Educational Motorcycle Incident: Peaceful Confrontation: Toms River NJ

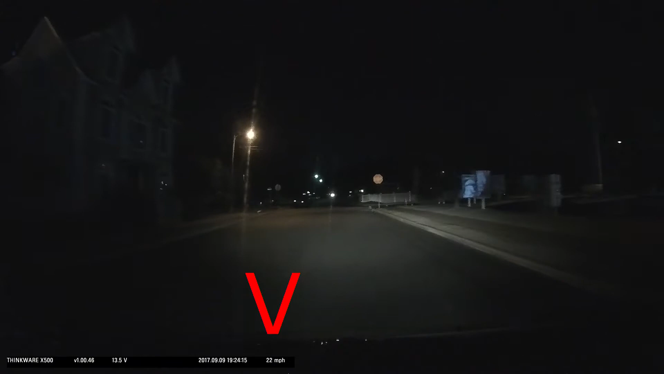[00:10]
oh my god oh my god that
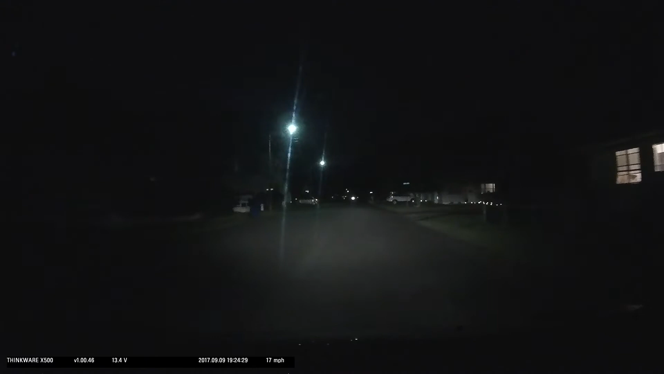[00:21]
is a really dim light on that motorcycle oh my goodness oh god
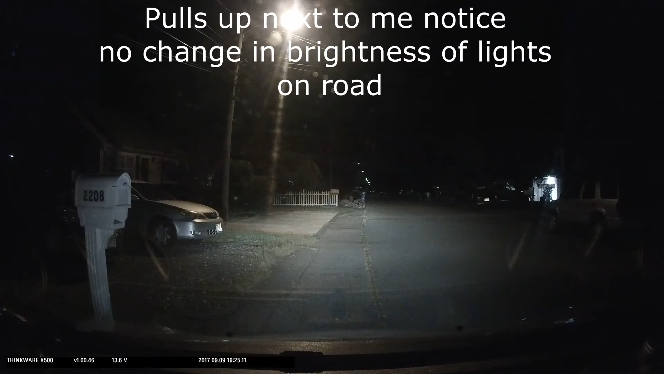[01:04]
i can't even see your light man no it's really dim all right well i'm not i'm not here to start a fight or i'm not mad or anything i'm just saying you know maybe i know i even said to myself i i looked both ways it was a rolling stop and i saw it once i
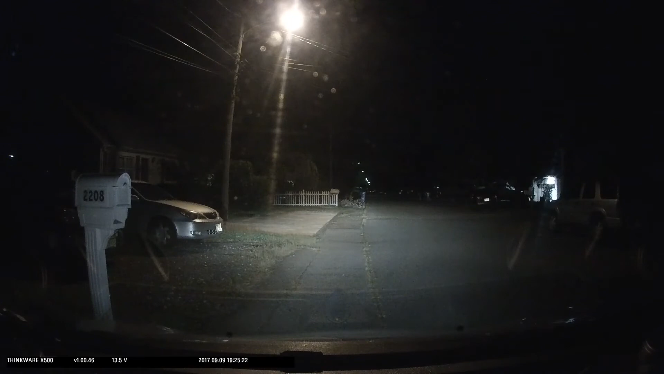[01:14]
went through i'm like man that's a really dim light yeah i said that to myself a new one but for this bike they're like 80 bucks for a new headlight and i don't have 80 bucks it looked really far it looked really far away yeah i i appreciate that was okay so Let's go.